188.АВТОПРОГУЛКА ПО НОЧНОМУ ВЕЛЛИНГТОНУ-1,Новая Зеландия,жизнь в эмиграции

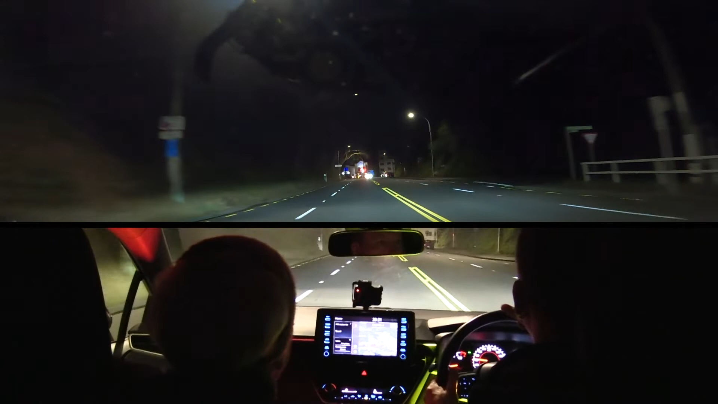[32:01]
Вот мы сейчас... Видишь, это у нас Корори Роуд будет. И вот мы сейчас на нее попробуем выйти. Направо поворот. Хорошо, попробуем направо. Направо поворот, да.
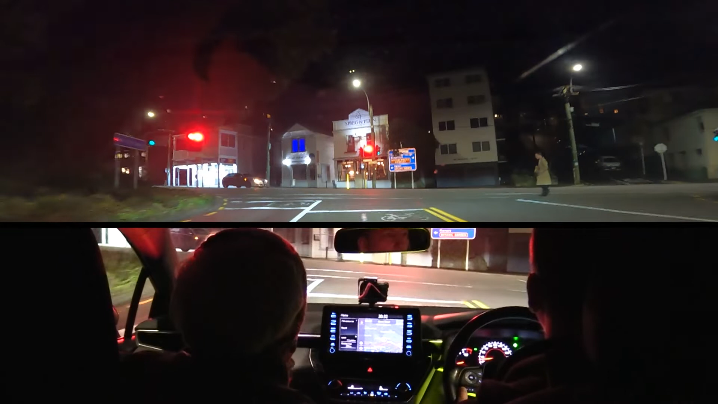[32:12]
Дима, в темноте ты и не вдруг найдешь этот кафедральный собор. По какой-нибудь... Да, ну смотрим, смотрим.
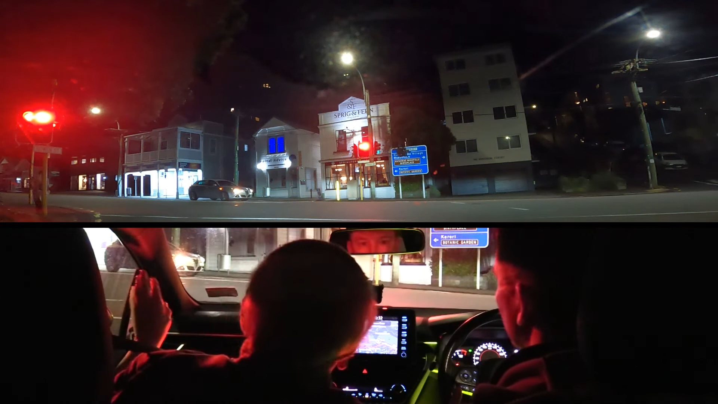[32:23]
Вот налево здесь очень красивый, вот если ехать налево, буквально в 100 метрах, это будет роскошный ботанический сад. Я очень люблю этот ботанический сад в Валентонске. Очень люблю. Вот стоят дома деревянные, это колониальная архитектура местная, да.
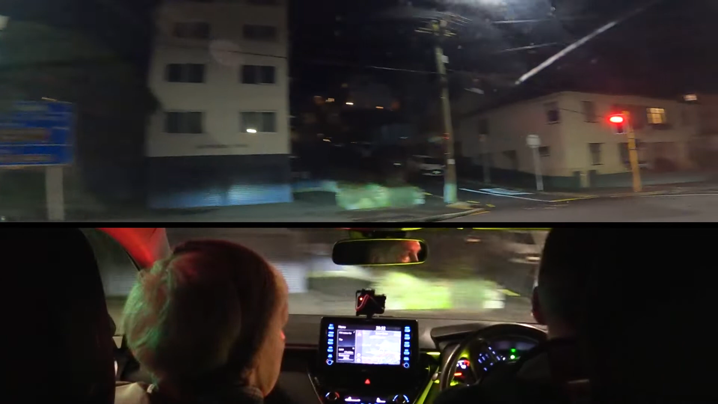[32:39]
Вот где-то в этих домах, где-то по левой стороне, как мы едем.
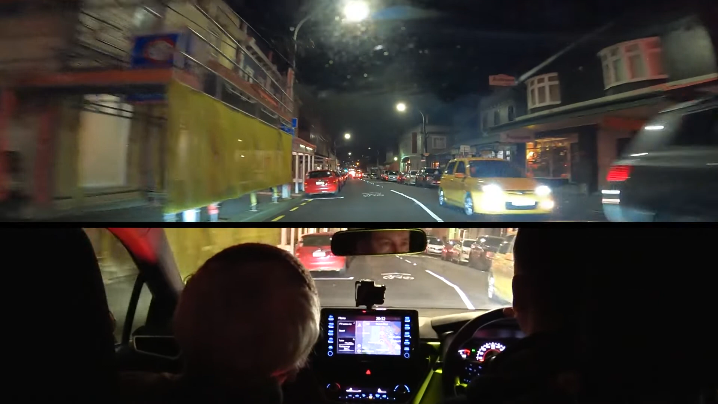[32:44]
Обратите внимание, какая узкая дорога и сколько места занимают машины, припаркованные на ней. Типичная новозеландская ситуация. Вот после вот этой вывески 50. Забор, видите забор? И вот здесь живет член правительства, кто возглавляет государство. Вот здесь. Вот прямо за забором небольшой сад. Мы прямо едем? Да. И в глубине этого сада стоит дом, где живет премьер-министр.
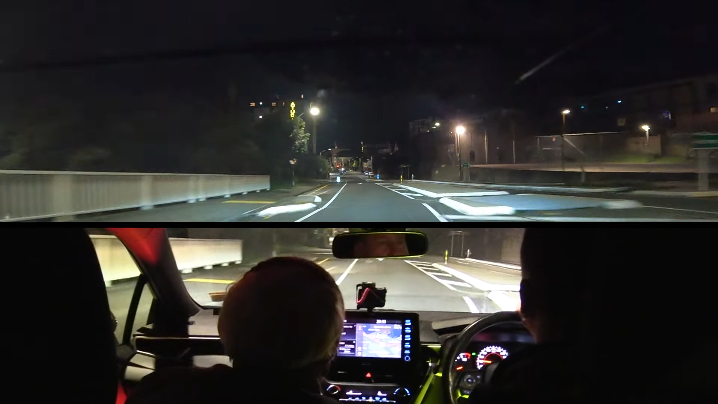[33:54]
Да, но это, в общем-то, в Веллингтоне освещен непосредственно только как бы центр города и вот его, где увеселительное заведение. Стоит только отъехать на километр в сторону, в общем, там уже более или менее темнота, уже ничего не видать.
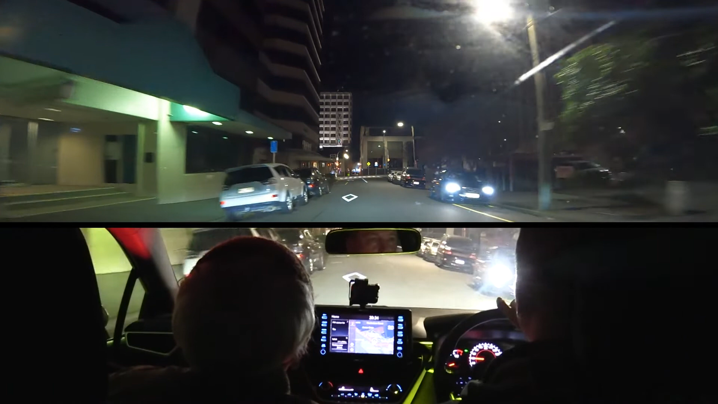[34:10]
То есть обычные фонари горят, и обычное освещение не превышающие нормы. Никакой. И мы не из опор мы как-то потеряли. В какой науке? Так, здесь повернуть нам... Вот здесь. Повернуть мы можем только вот в эту сторону. Да, в эту сторону. Здесь довольно много односторонних волочек с односторонним движением здесь. Так, супермаркет хороший здесь. Я вообще этот район не помню, конечно. Нет, мы потерялись с тобой. По-кратче. Мы с вами потерялись. В общем, здесь Вейтстаун.